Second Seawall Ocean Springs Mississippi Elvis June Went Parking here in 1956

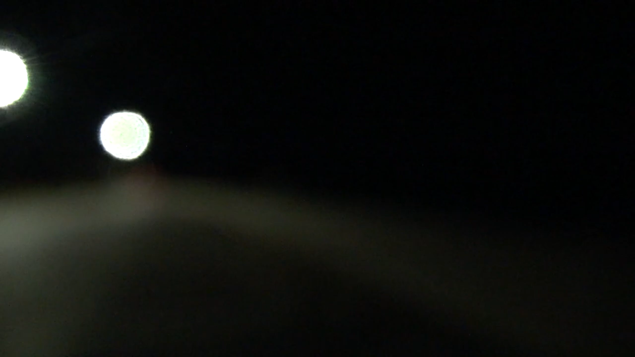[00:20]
in fact it's so dark my my camera's not even focusing all right so let's focus on the pavement all right I still don't have mine all right there we go all
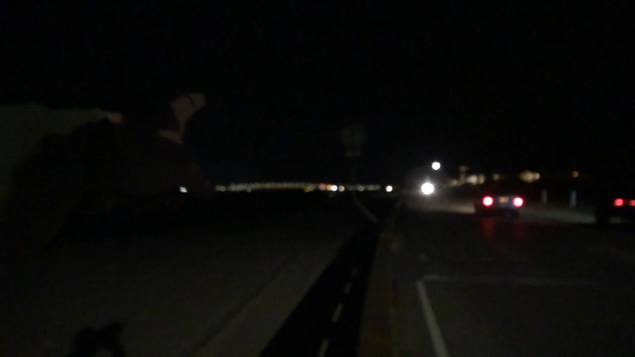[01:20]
the bridge and stuff is so it stretches from there all the way down there so it's probably a couple of miles long I would think
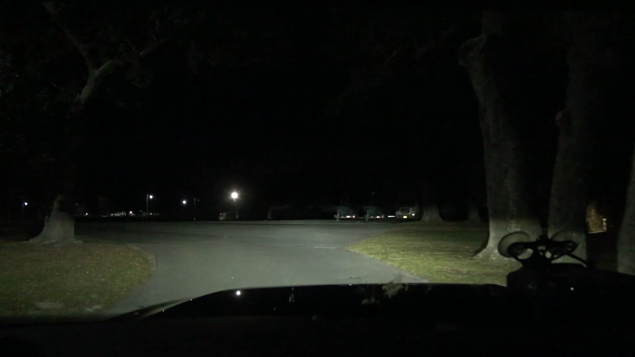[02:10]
so this is the area right down here this is where the older couple told us that was the place that people would come and park and you can see
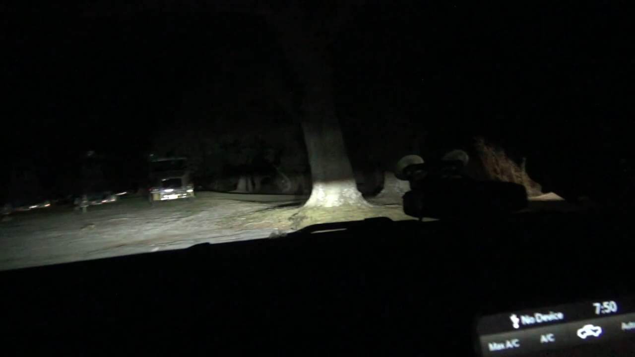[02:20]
it's very secluded there's a little thing see if you can shine your light toward the water okay I won't turn around but you can
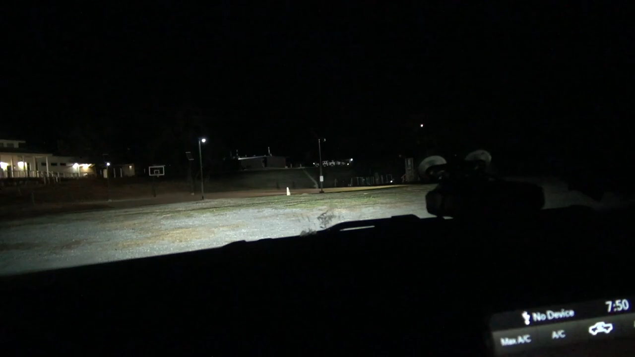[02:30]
see where this parking lot is at this is at the very end of the seawall yeah see back in here yeah yeah it's looking like a place to
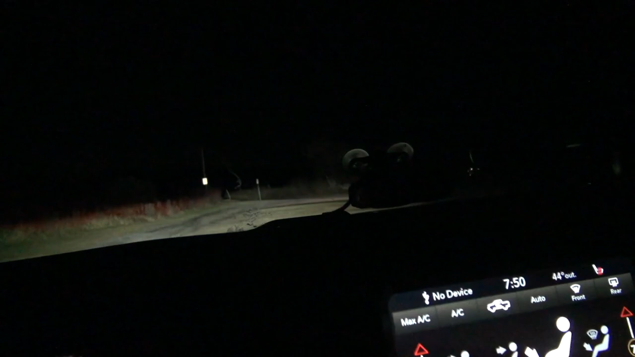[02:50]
go park yeah this is the second seawall and
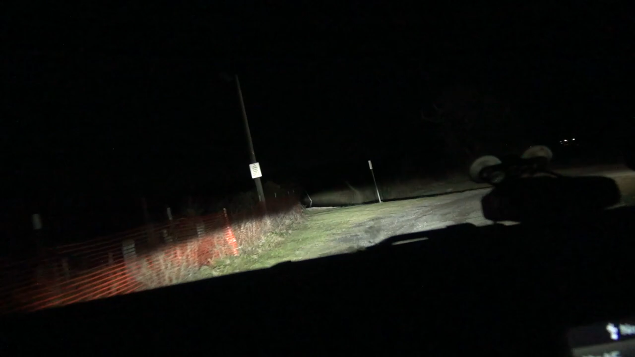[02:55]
there's a boat ramp
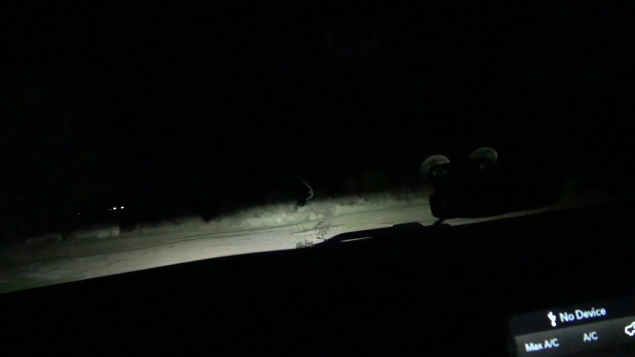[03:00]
and then the seawall would be you can see the water out there you can actually see it right here
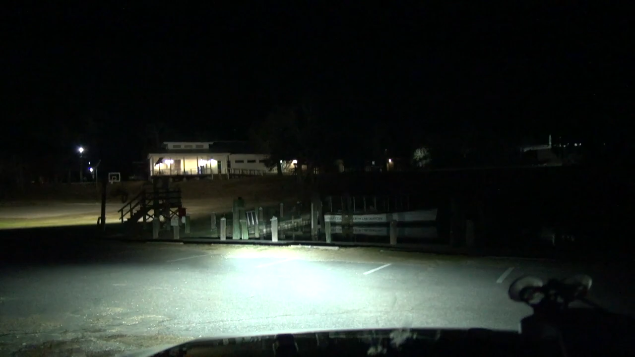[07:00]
see it says gulf coast research laboratory right there this is where the guy said that it was and they lived here all their life so this would have been out in the middle of nowhere back then back then because this building would not have been here so there's just been trees out here that's right this would have just been out in the woods Elvis Presley was here another place we can put him spot guy that's right
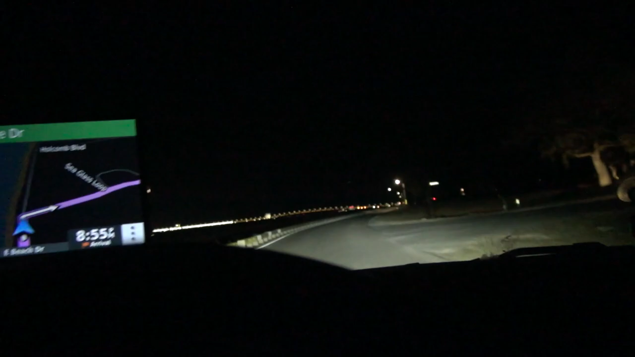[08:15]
beautiful house is out here look at the boat so you know Buddy Conrad died here in Biloxi when he's 32 years old Billy